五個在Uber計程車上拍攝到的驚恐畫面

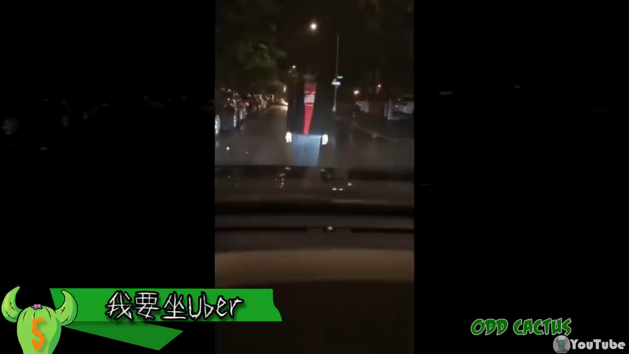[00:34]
第五,我要坐Uber一位Uber司機在夜晚等待接單的時候,突然被一位奇怪神秘的男子停在路中擋住- 我有這個瘋狂的男子,
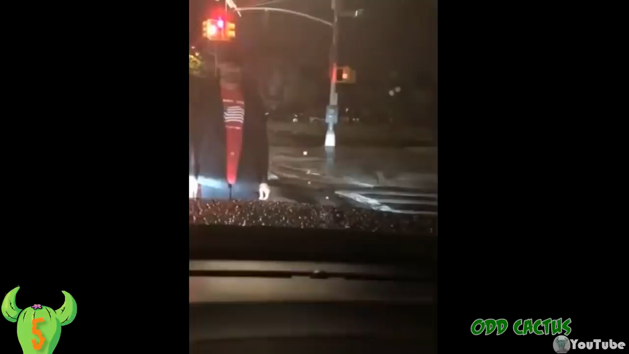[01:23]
還好最後在發生任何事情之前,警方已經到達,並將他逮捕- 你需要錢嗎?